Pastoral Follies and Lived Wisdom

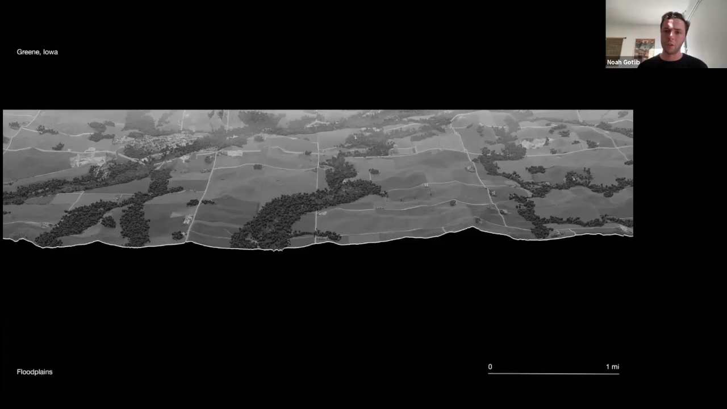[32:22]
the kind of minor changes in topography for a landscape that's always seen as very flat and consistent and homogenous, um, showing how the, um, minor changes of topography. In this case, the topography is highly exaggerated, um, make,